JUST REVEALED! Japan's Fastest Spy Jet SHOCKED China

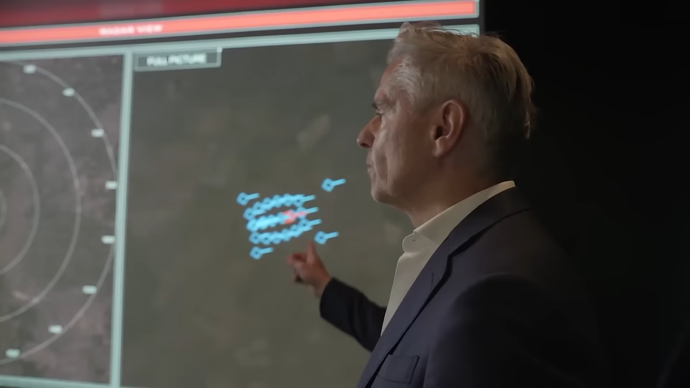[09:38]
it mostly relies on passive detection and adjusts how it uses radar to lower the chances of being detected by the enemy.